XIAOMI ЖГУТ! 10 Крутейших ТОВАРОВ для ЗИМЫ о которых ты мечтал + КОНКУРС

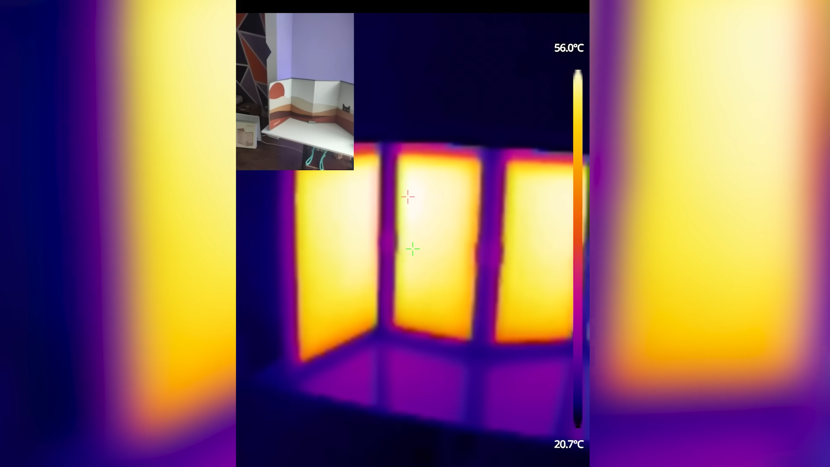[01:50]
On screen: scale top 56.0°C, scale bottom 20.7°C
Нагревается моментально, согреет в холодное время года, обеспечит комфорт, да и хорошее самочувствие, хорошее настроение.
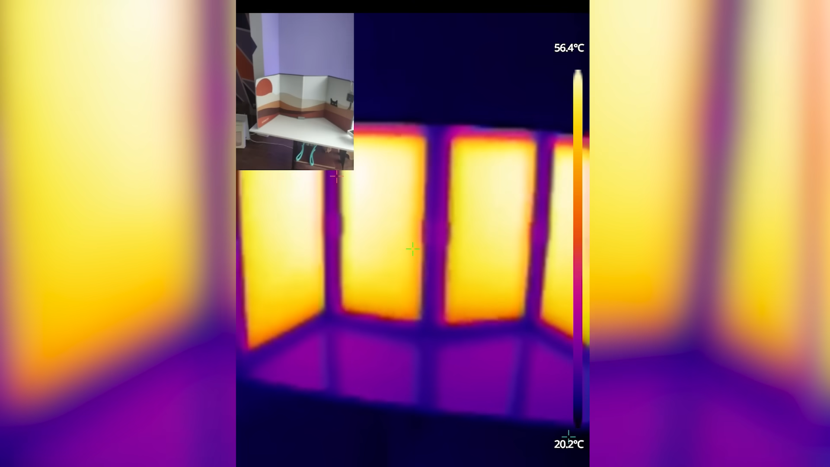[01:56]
On screen: scale top 56.4°C, scale bottom 20.2°C
Получается равномерное и мягкое распределение тепла.
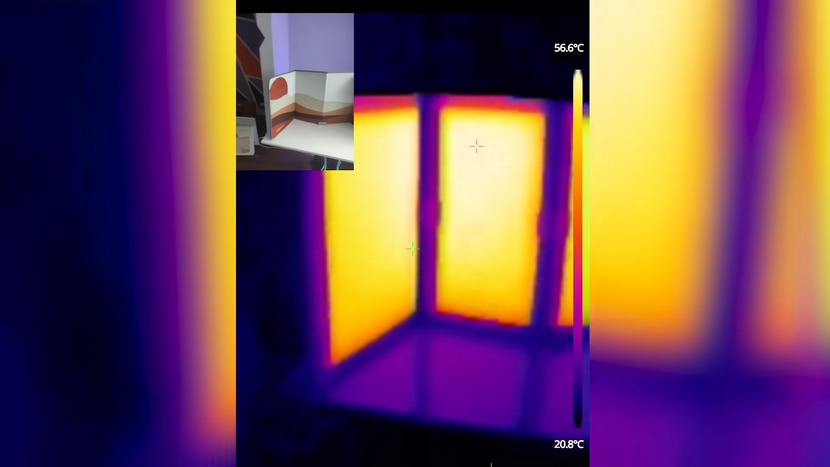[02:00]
On screen: scale top 56.6°C, scale bottom 20.8°C
Очень комфортно можно оборудовать рабочее место или разместить под стол.
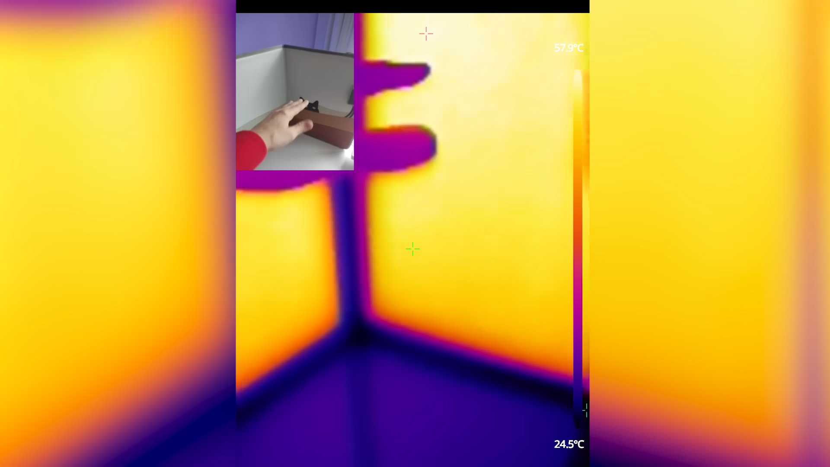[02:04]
On screen: scale bottom 24.5°C
Запустил я вот тепловизор и наглядно вам показываю, как равномерно, как четко происходит отдача тепла.
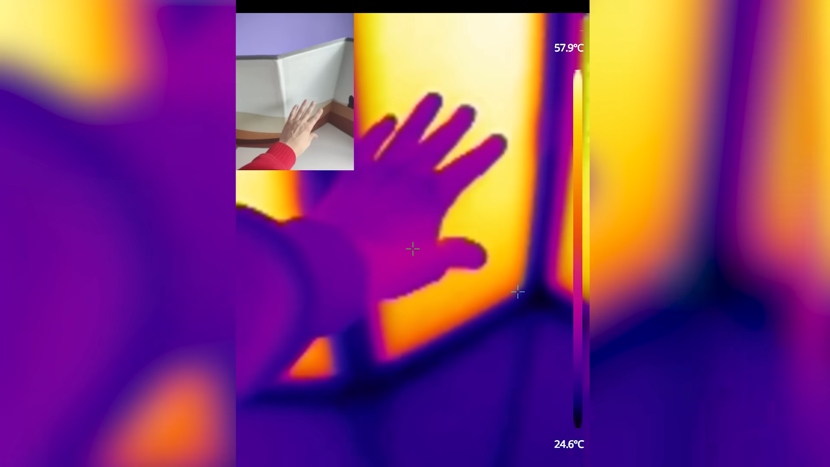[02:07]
On screen: scale top 57.9°C, scale bottom 24.6°C
Также видим, что нагревательные элементы расположены практически по всей плоскости ковра.